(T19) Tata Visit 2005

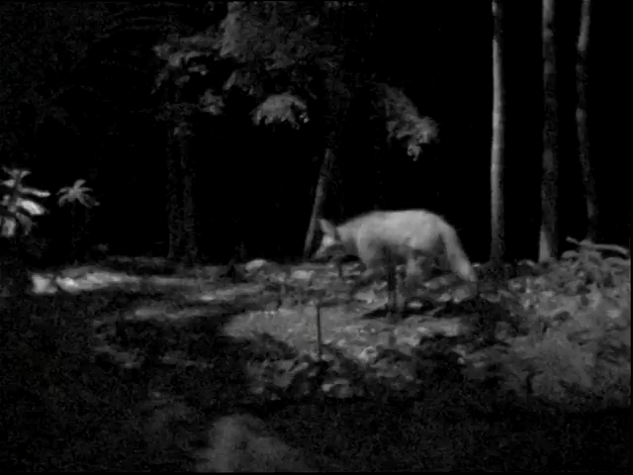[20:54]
I just to its left side, well, you can see the maned wolf.
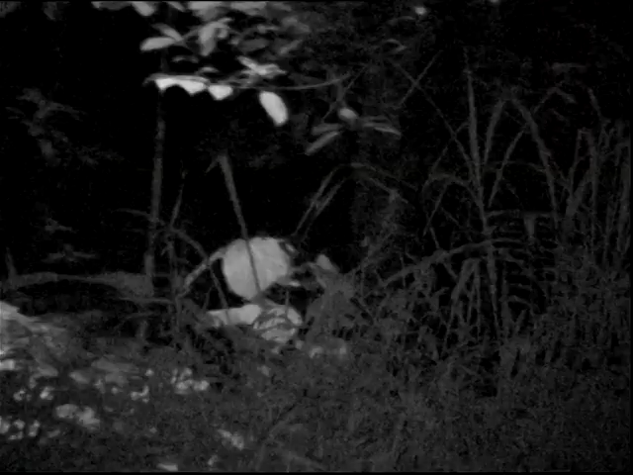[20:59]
Now, the maned wolf is found in South America, and it's known to the local residents over there as the fox on stilts.
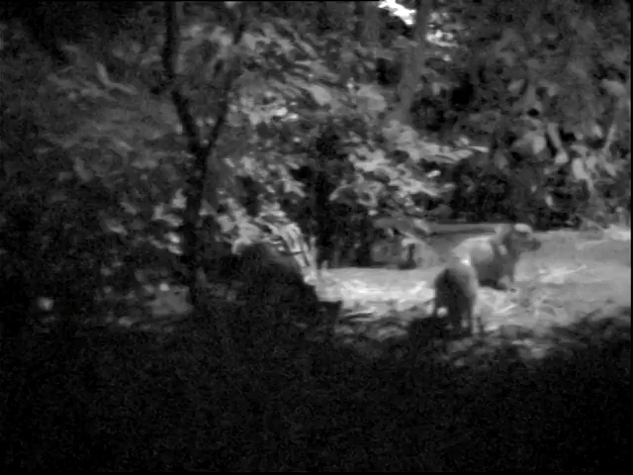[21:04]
Well, this is because of its long, lengthy legs.
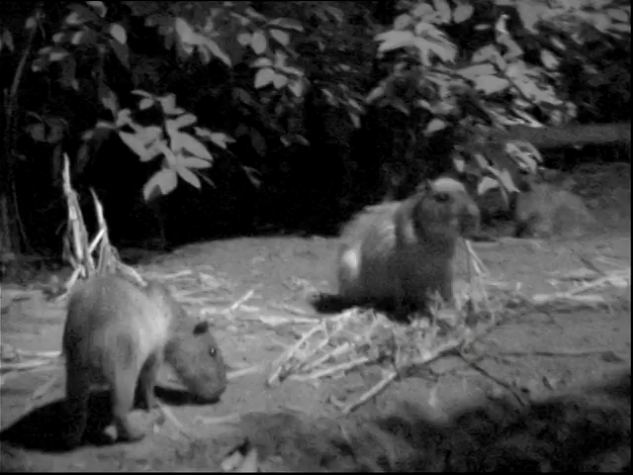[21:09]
And coming up next to the maned wolf, you can also see the largest rodents in the world.
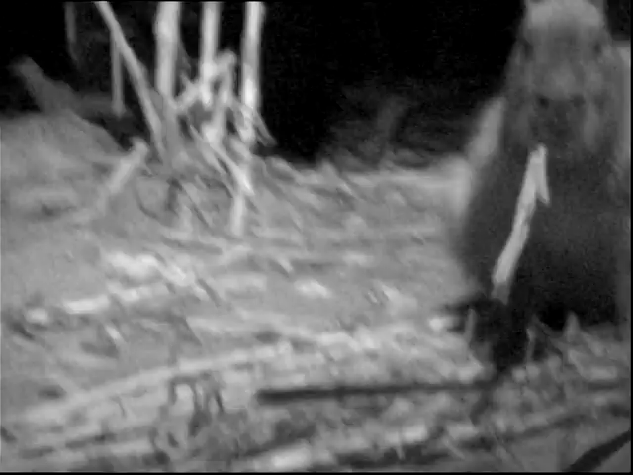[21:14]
Well, these are the capybaras, the largest rats.
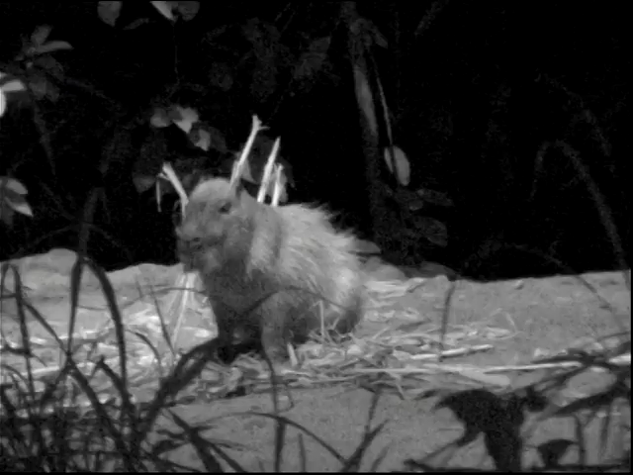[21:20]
That's right. Now, well, you can also see the Brazilian tapir. It's just next to the termite mound.